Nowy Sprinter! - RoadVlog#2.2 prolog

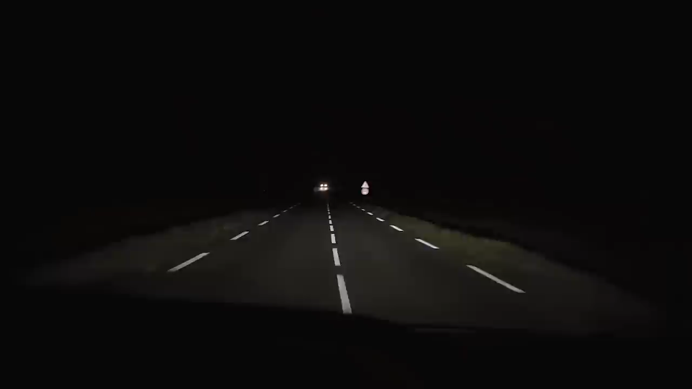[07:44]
Nie wiem, czy mam nagranie, ale jakieś znajdę, żeby wam pokazać. Obawiałem się tego trochę w stosunku do ksenonów, natomiast jest naprawdę, robię naprawdę świetną robotę. Mankamentem, niesamowitym mankamentem nowego Sprintera dla nas chłodniarzy, gdzie auto jest odpalone nieraz całą noc i chodzi z włączonym silnikiem,